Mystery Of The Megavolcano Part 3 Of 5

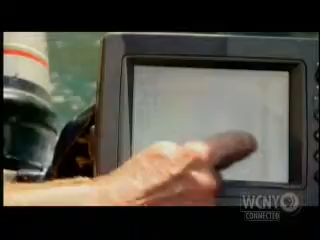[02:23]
here you can see it dropping right off 23 meters that cliff face it just must keep on going straight down
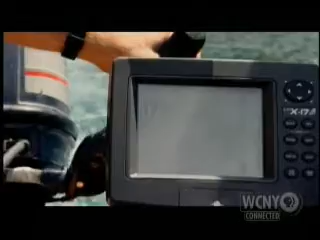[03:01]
continues down beneath the lake with that sheer drop off this steep line on the screen shows that lake toba is no ordinary lake and its steep profile is not its only curious feature